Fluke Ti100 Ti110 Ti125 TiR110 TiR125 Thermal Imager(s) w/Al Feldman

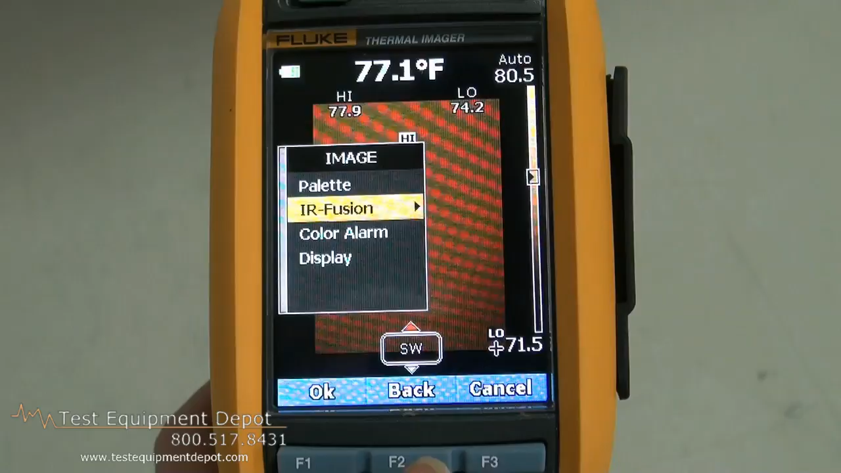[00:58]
On screen: spot 77.1°F
so that there's no guesswork of where the thermal anomaly really exists.
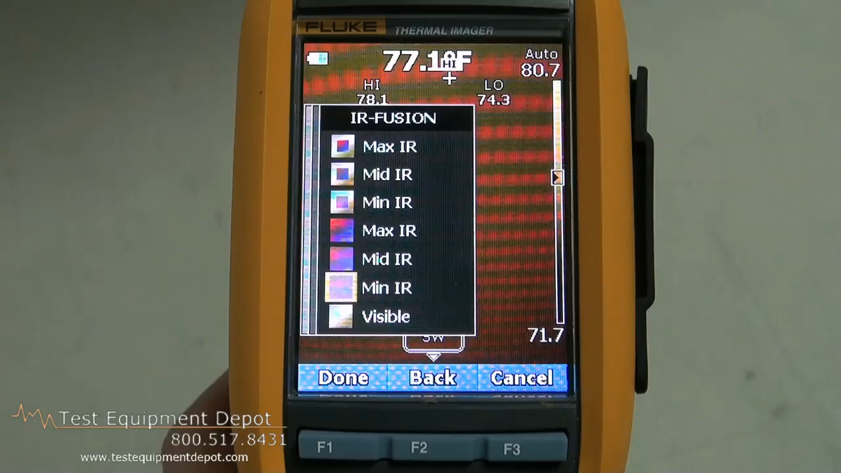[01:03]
Rugged, one-handed operation, okay, all the controls at your fingertips.
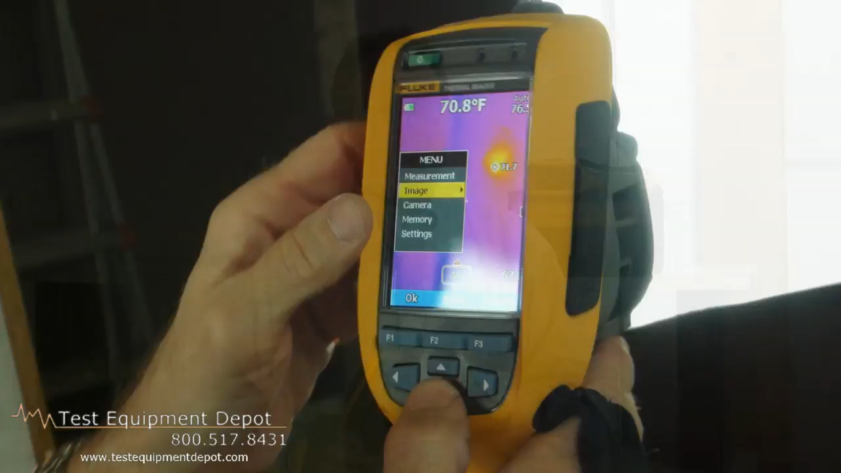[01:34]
On screen: spot 70.8°F
Eliminate the need for a clipboard to provide additional detail that you just can't pick up with an infrared image alone.
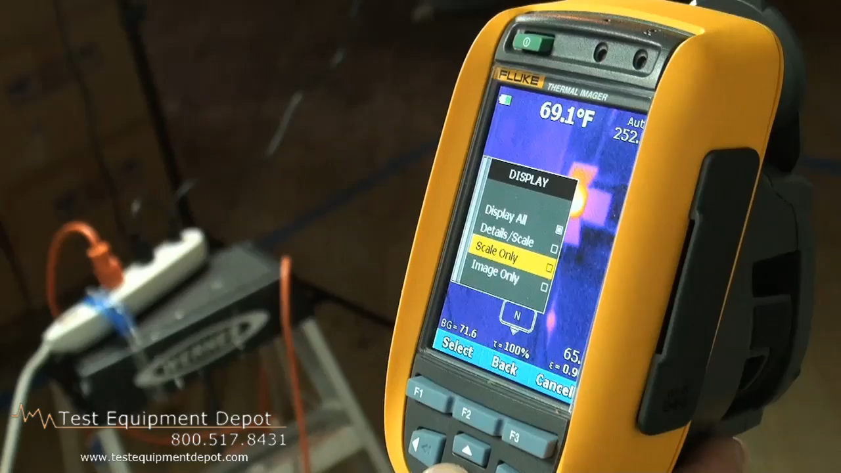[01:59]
On screen: spot 69.1°F
Electronic compass, whose readings show up in both images
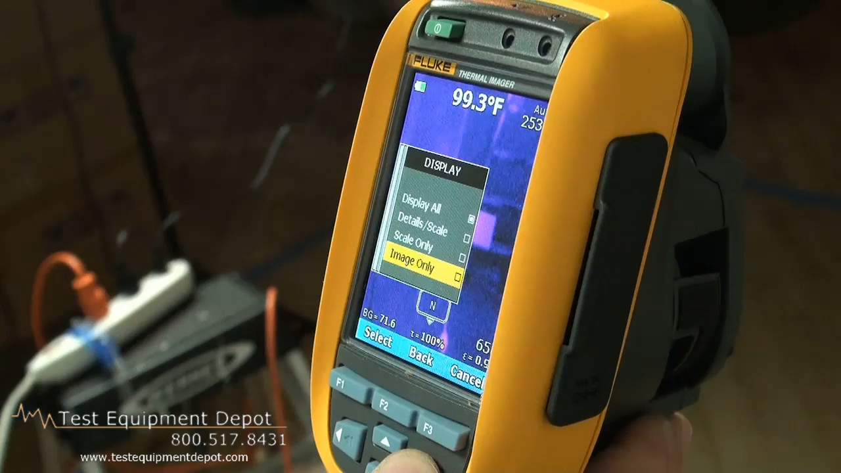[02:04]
On screen: spot 99.3°F
and reports to make sure that you and others know exactly where is the location of the problem.
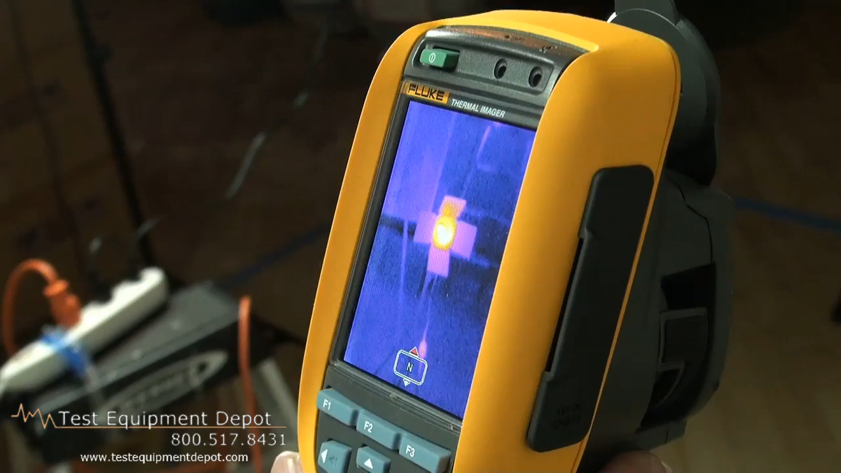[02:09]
Standard features like wide field of view,
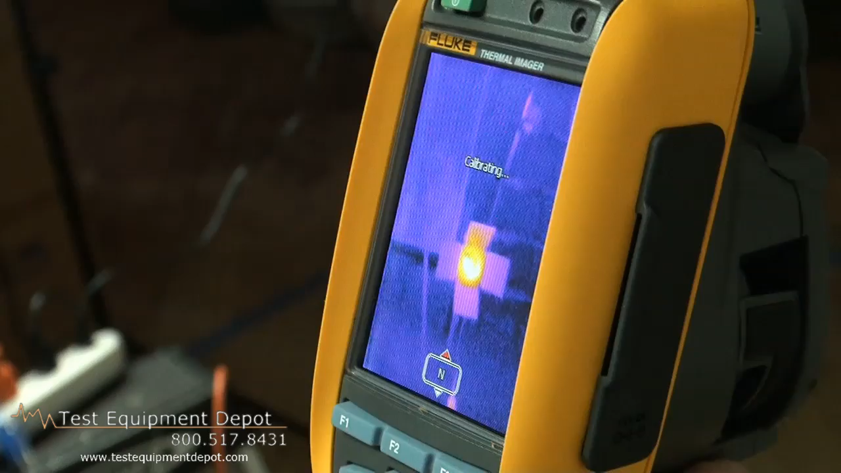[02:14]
whether you're in portrait mode or landscape mode.
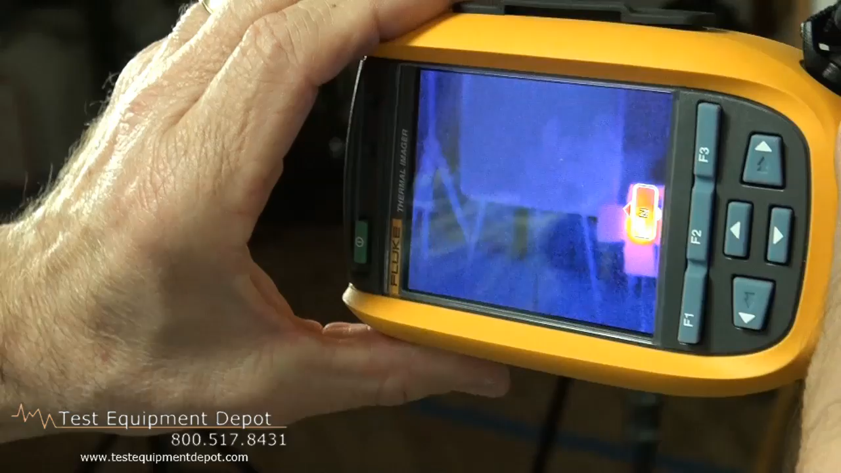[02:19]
Superior image quality that show every detail
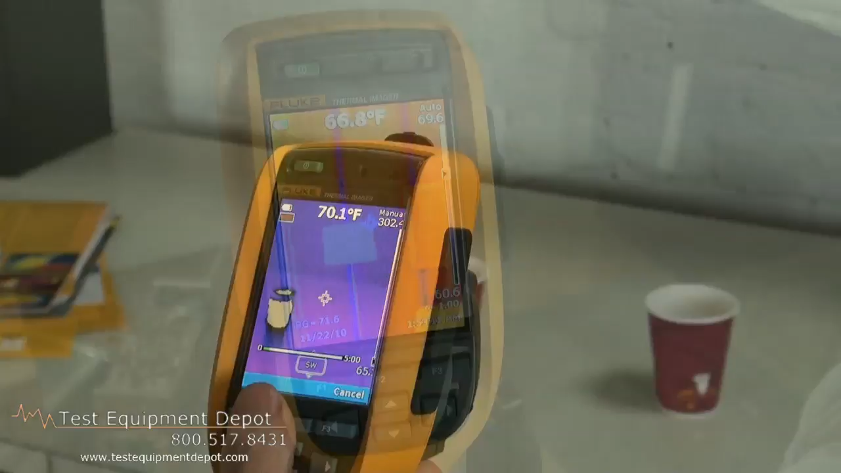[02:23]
and rugged construction to assure survival should the instrument be dropped.
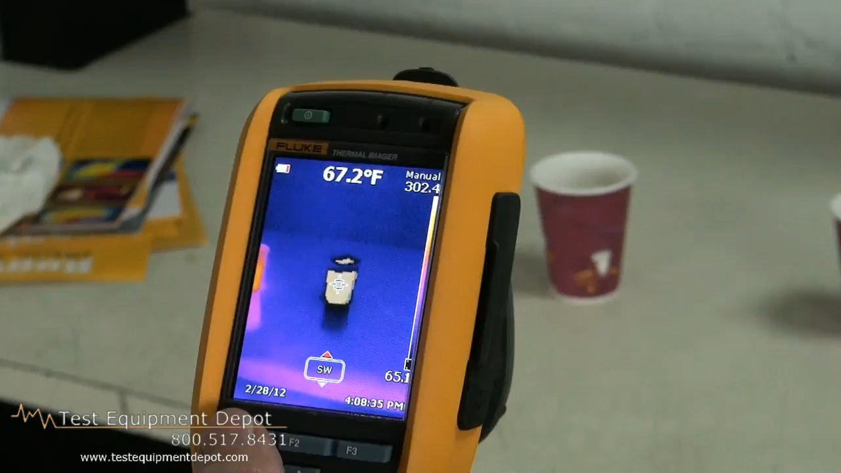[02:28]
On screen: spot 67.2°F
Whether searching for unexpected air leaks, hidden moisture,
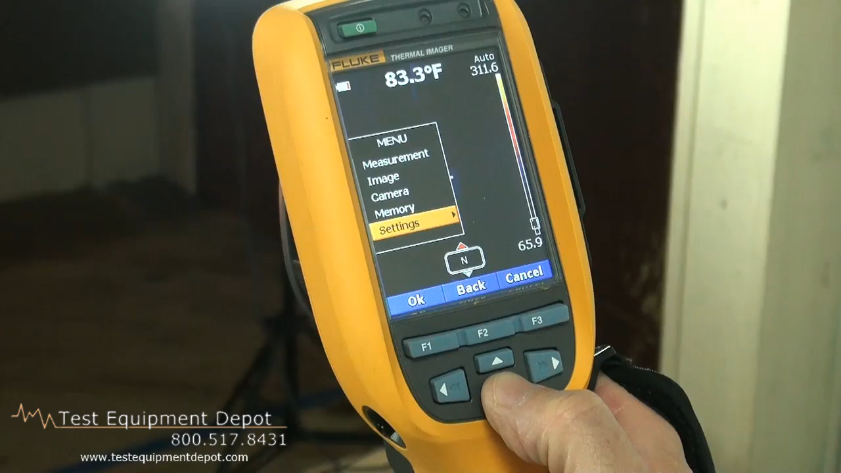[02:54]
On screen: spot 83.3°F
or adjust overall settings such as date and time, we do that from here.
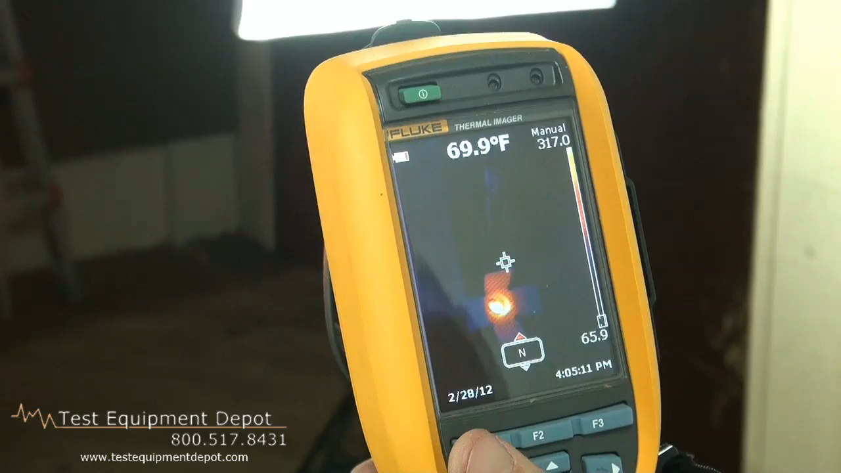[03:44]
On screen: spot 69.9°F
So right now it's optimized from a bandwidth or from a temperature range of 65 point nine degrees to 317 degrees. So video, if we elect to record video,
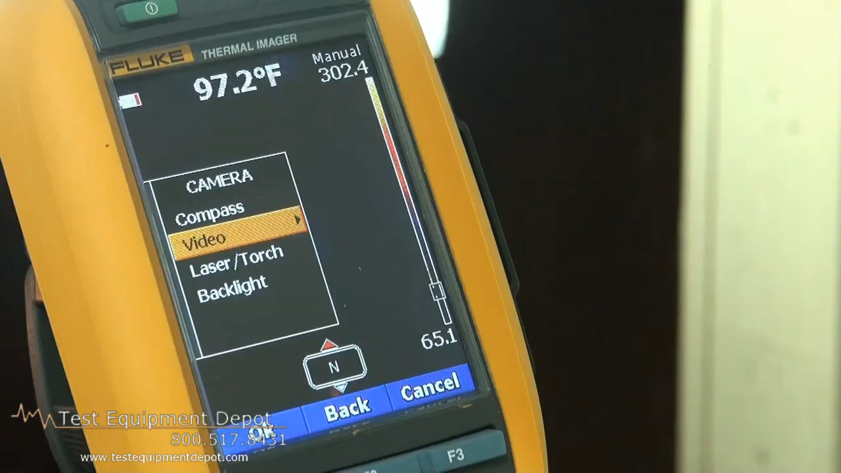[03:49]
On screen: spot 97.2°F
we'll go down here, we'll choose, we can choose either video with audio or video only.
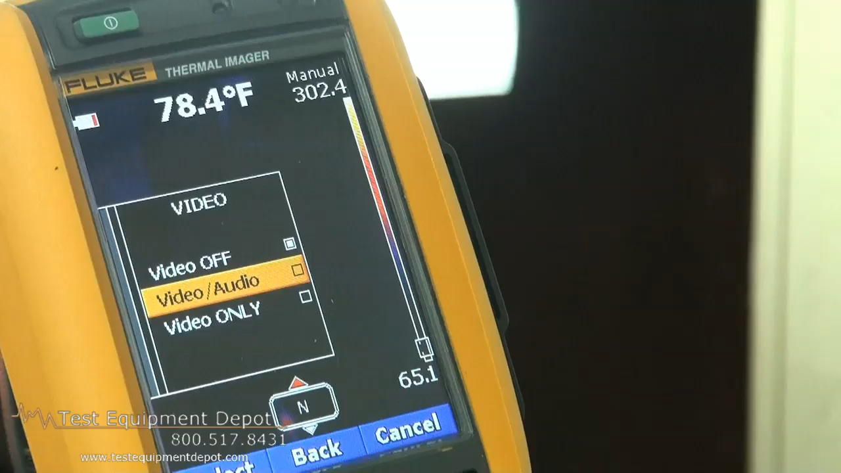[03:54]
On screen: spot 78.4°F
So in this case, we'll just click video only.
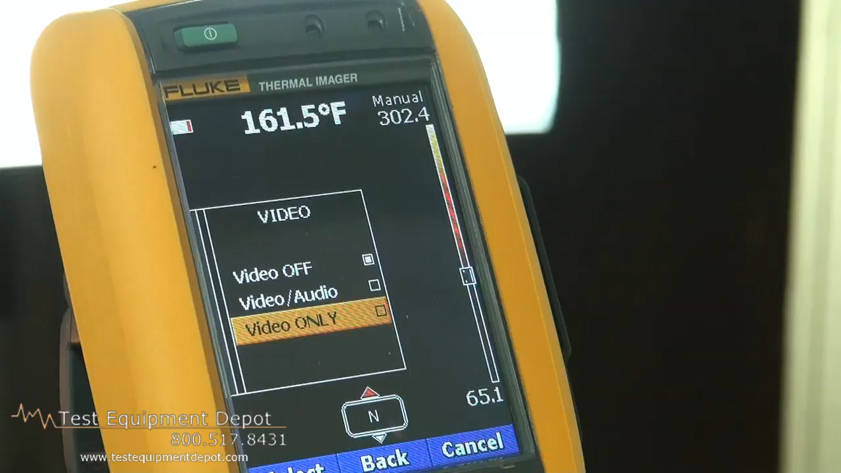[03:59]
On screen: spot 161.5°F
Okay, click done.
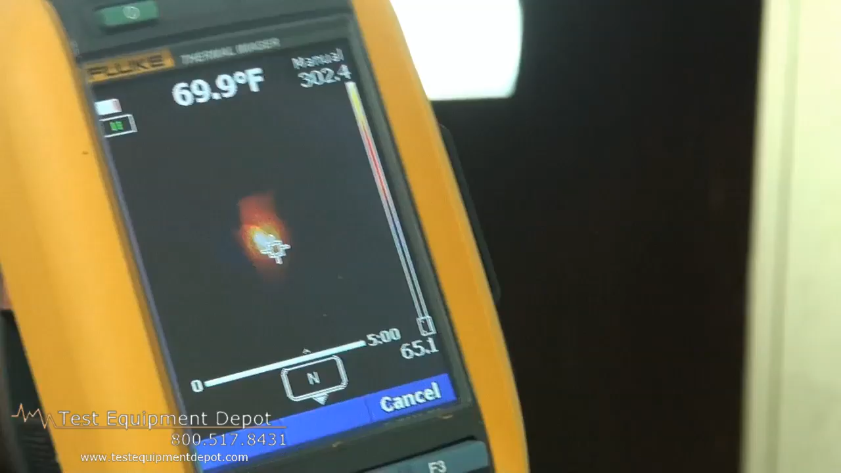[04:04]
On screen: spot 69.9°F
And now the camera acts like a infrared camcorder.
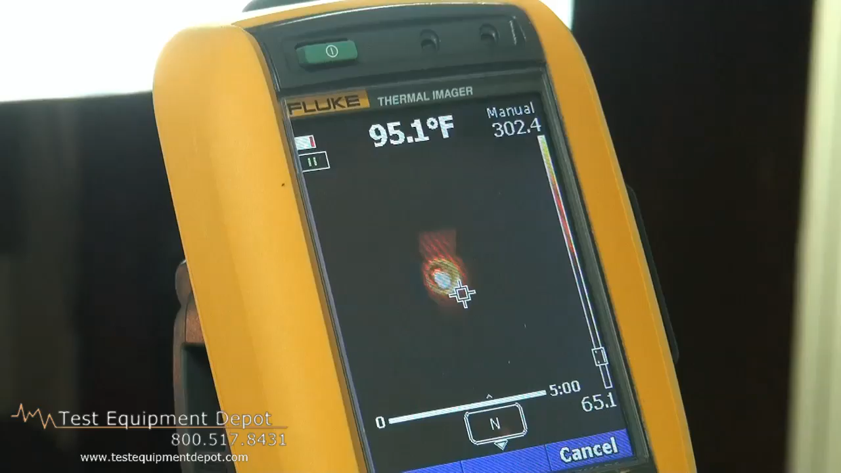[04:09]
On screen: spot 95.1°F
Okay, so all I need to do is squeeze the trigger and you'll see that we're in the record mode.